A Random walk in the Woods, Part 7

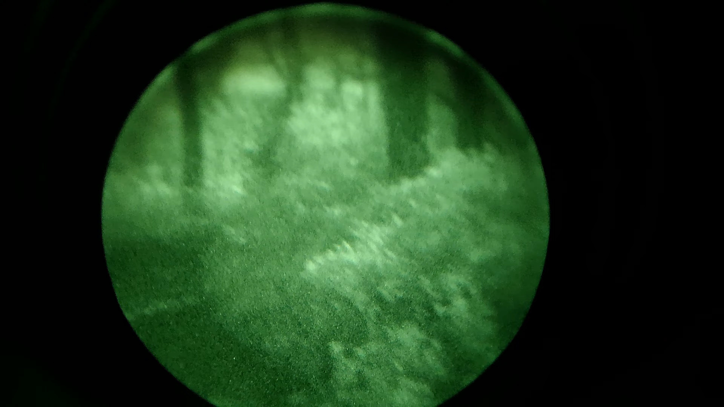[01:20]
the thermal on the tripod because i can use i can control the thermal via the app so it's pretty cool you know the only downside is it cuts off the mate cam because the mate cam i connect to it via
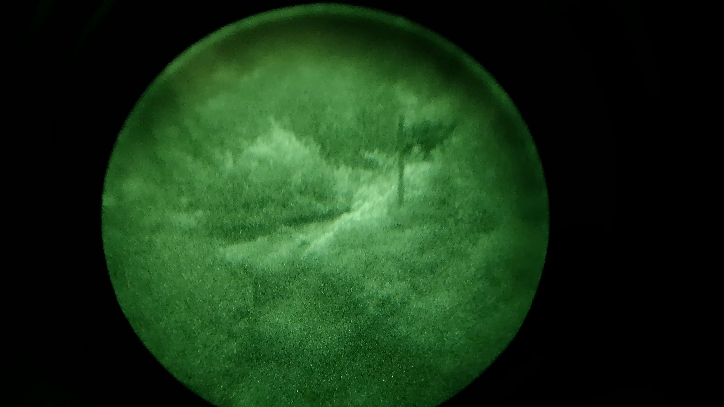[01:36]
wi-fi so i have to sort of stop using the camera on
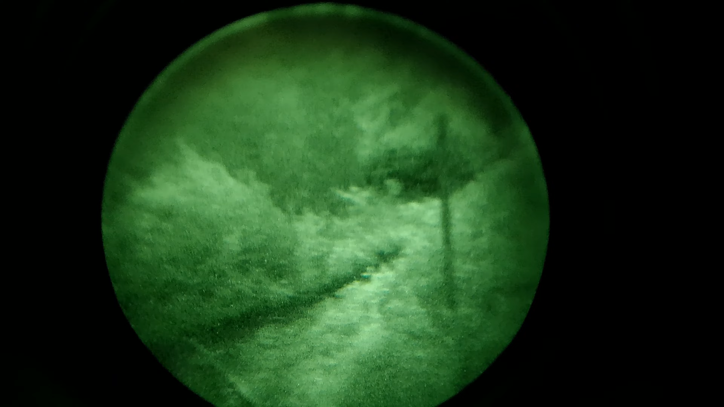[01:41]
the mate cam and then connect via wi-fi that's interesting connect via wi-fi to the stream link app to the thermal does work quite well actually because i can um i
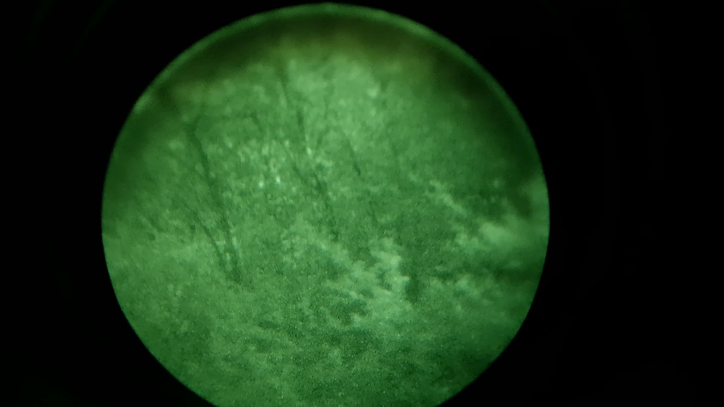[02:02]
can sort of switch between pallets really quickly
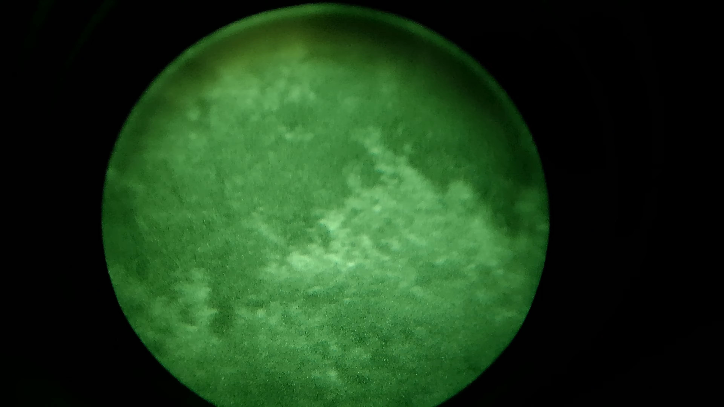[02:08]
when i'm using the stream link app on my phone
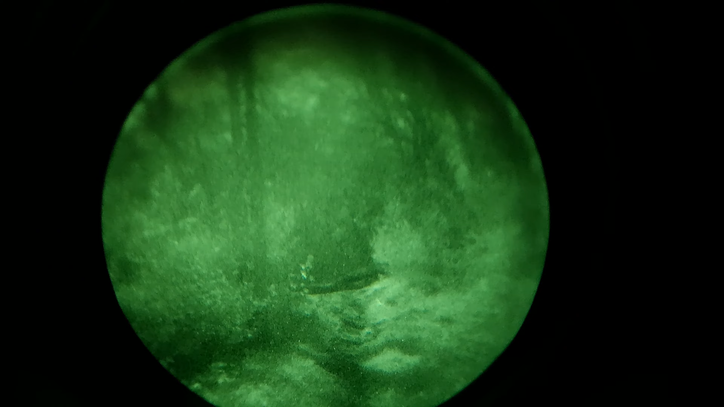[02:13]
let's have a look around here
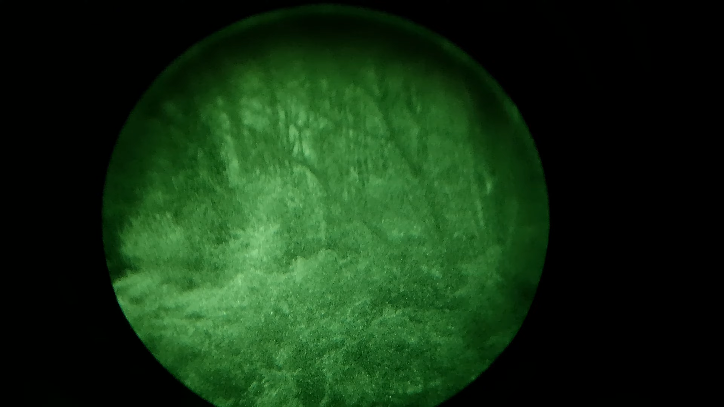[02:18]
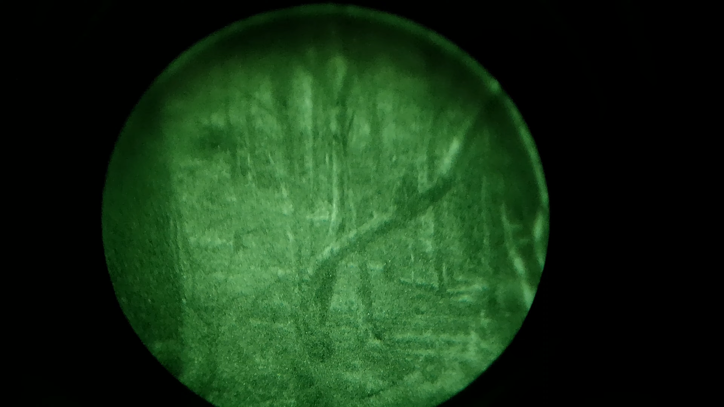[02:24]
very very very little activity very little
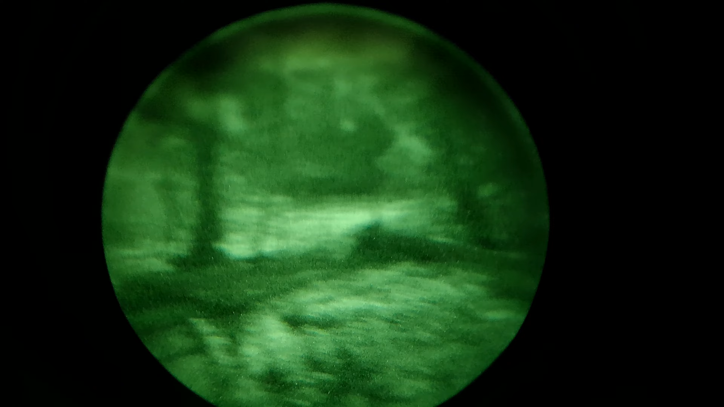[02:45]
see all those trees are really cut back i mean no you wouldn't be able to see into that field because the the leaves would be totally covering the uh the branches and you won't be able to see very far see that field is normally where you get all the deer
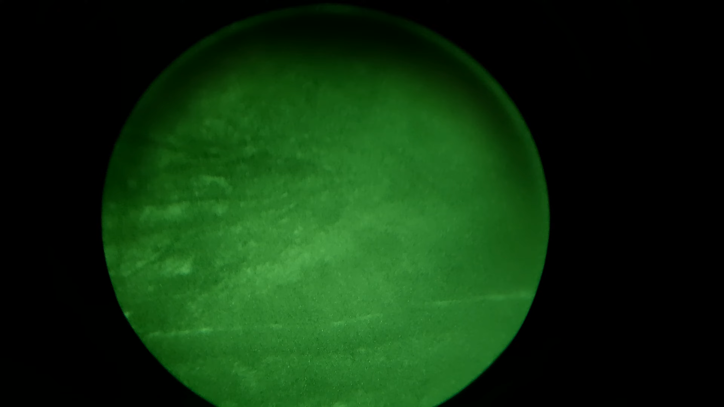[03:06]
but you can't see anything tonight but then i am very very well illuminated
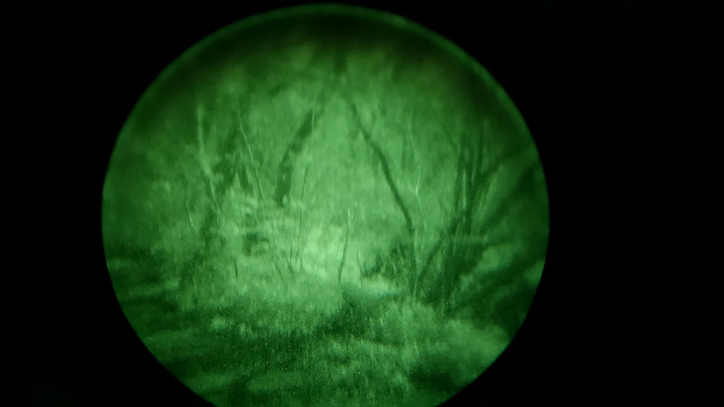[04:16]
i noticed a lot of people are really into sort of binos you know with night vision
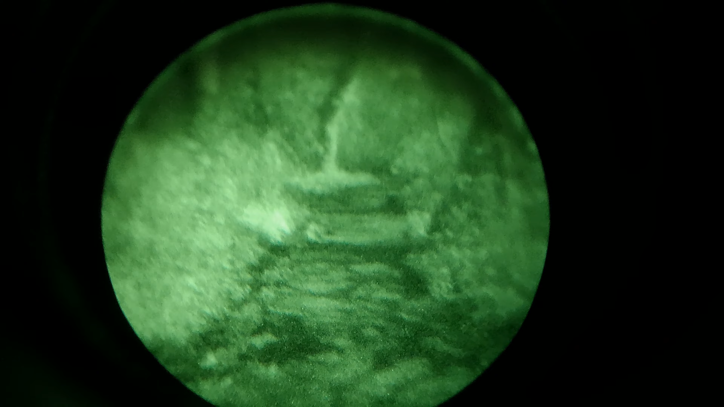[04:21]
i mean i guess that's cool if you could have like a coatie
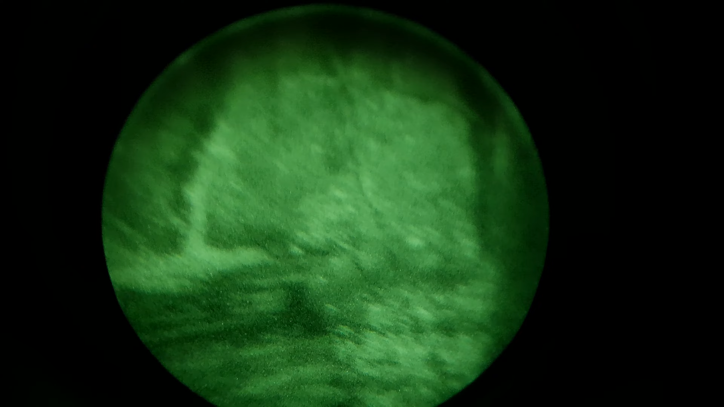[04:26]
as well because then you'd have that thermal capability
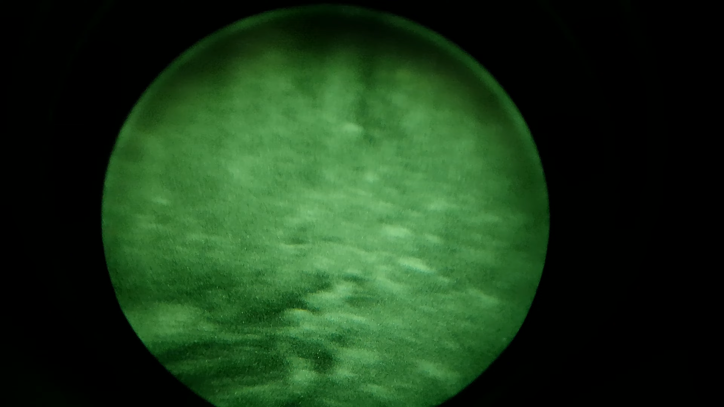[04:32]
on one of your sort of bino sides so the only thing i don't like about wearing binos and i mean i don't own binos but i've worn the thermal and the night vision together
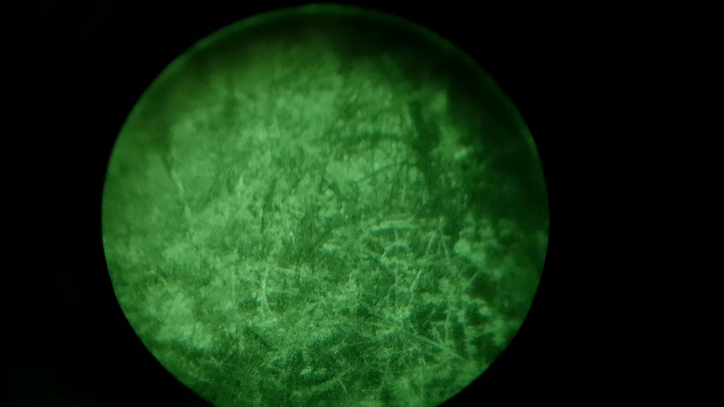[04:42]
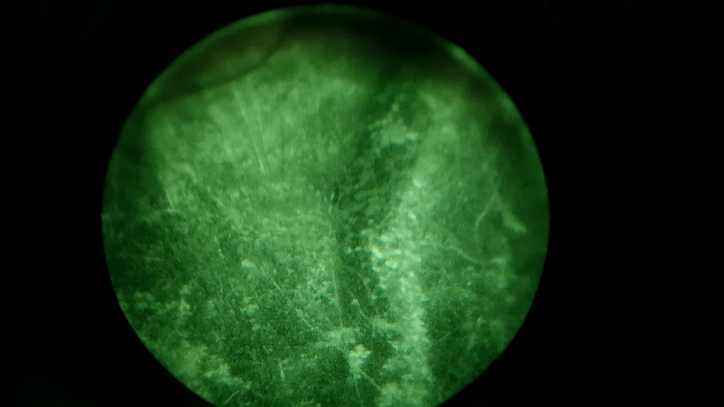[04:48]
is you tend to lose that peripheral vision which i don't like i